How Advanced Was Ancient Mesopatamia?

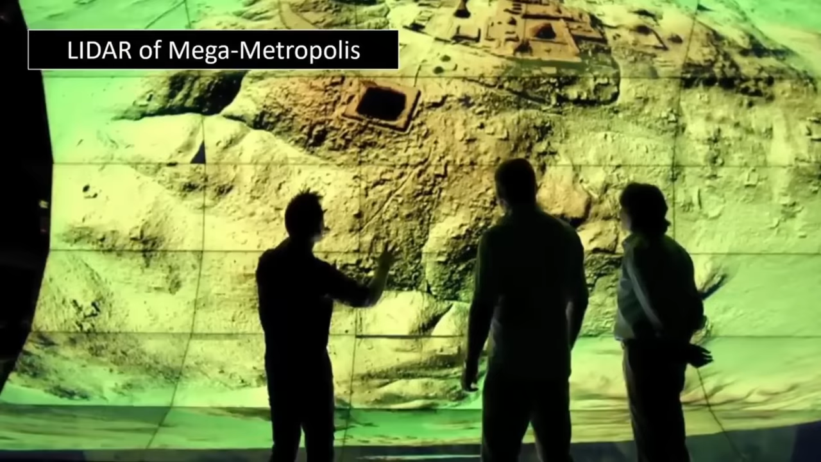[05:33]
Numerous discoveries have thus far been made, many of which, as we predicted,
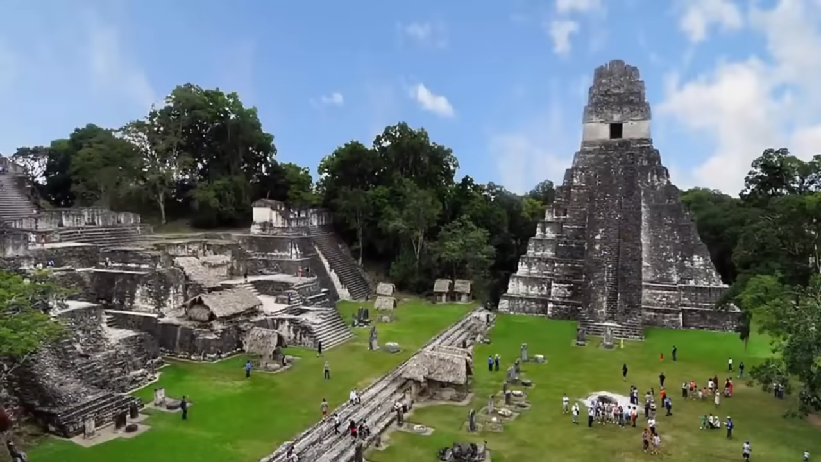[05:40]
continue to reinforce our posit of past civilizations being once far older, greater in occurrence, and some in size and indeed technological prowess than currently academically stated,
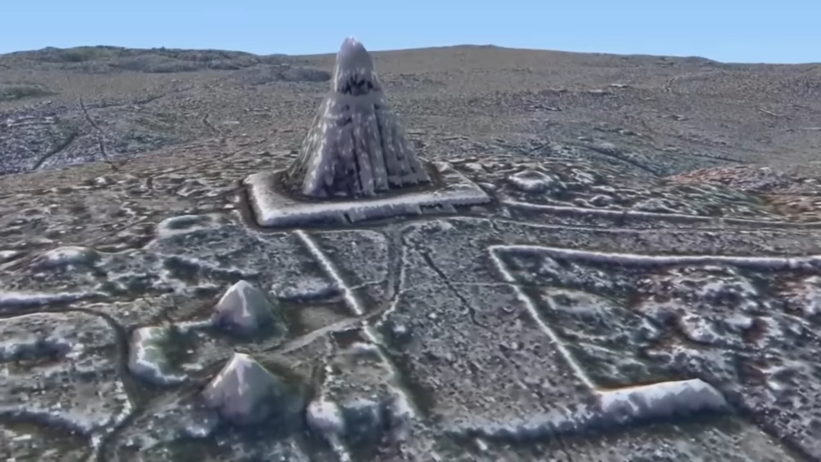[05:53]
notably expanding recognized scales of many of these ancient cities.
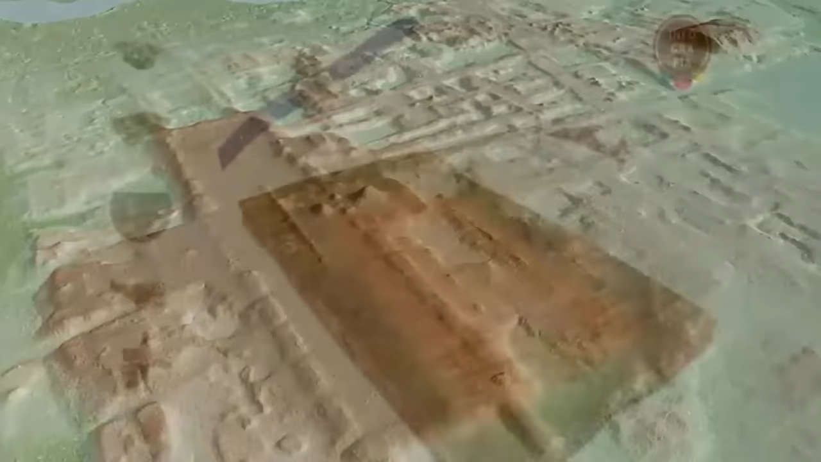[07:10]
and the research being undertaken to understand yet another mega-metropolis
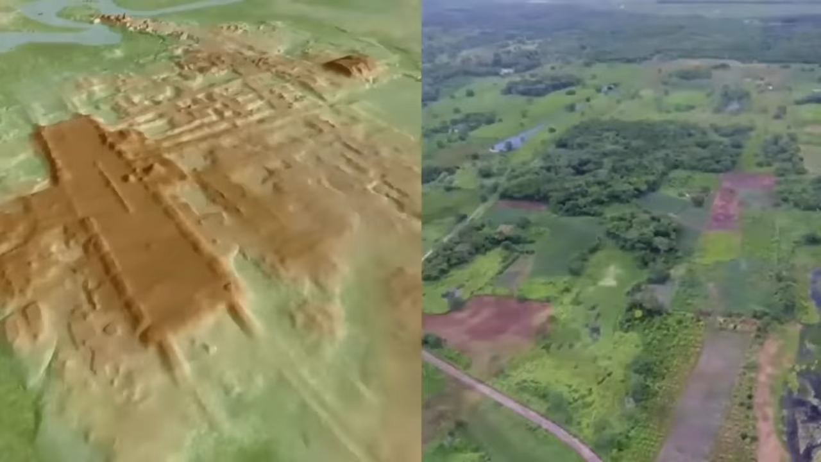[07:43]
we have determined that it's by far the largest and very probably the oldest Maya structure ever found in Mexico."